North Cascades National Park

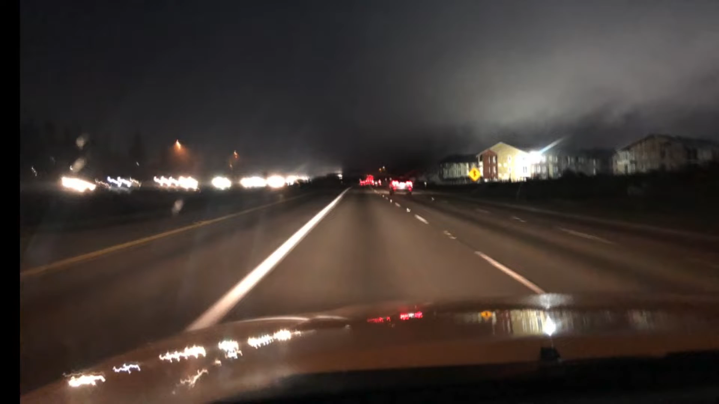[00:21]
We left Seattle at 530 in the morning so we drove in the dark for about an hour and we drove in a ton of fog for another hour and then some more fog because hello this is the Pacific Northwest.